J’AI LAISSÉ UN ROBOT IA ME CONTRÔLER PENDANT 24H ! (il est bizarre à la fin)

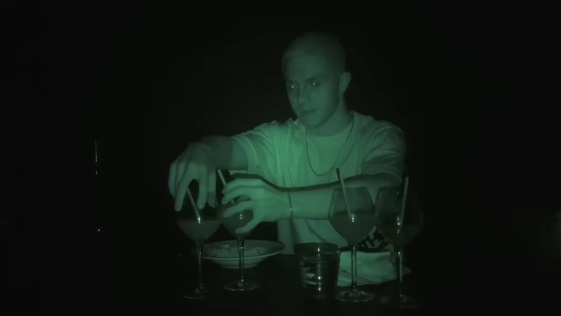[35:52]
Oh. Oh là là, mais il y a un truc. J'ai 12 verres. OK, je vais voir si j'arrive à sentir c'est quoi. Je sens pas assez fort.
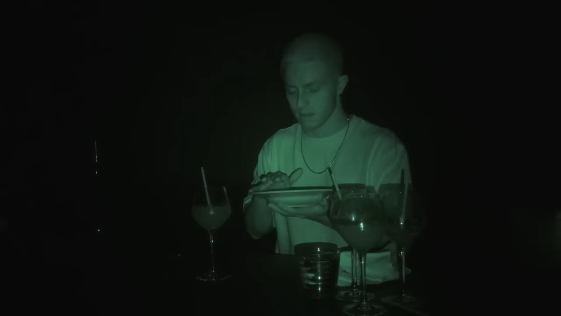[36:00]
Tu peux goûter directement. Voilà. Oh, ça colle aux dents. Attends, mais c'est quoi ce truc ? Au début, tu sais, je croyais c'est quoi ? De la meringue. C'est de la meringue. C'est de la meringue ? Mais elle est préparée d'une manière spéciale ? Attends, mais j'ai une vraie question. Avant de travailler ici, tu travaillais où ? Est-ce que c'était compliqué de trouver un travail à cause du handicap ? Oui, c'est très compliqué. C'est vrai ? Oui, oui, oui. Parce qu'en fait, les patrons ont une vision assez négative par rapport à l'handicap visuel. Parce que dans leur tête, on doit mettre une personne qu'ils voient pour contrôler leur travail.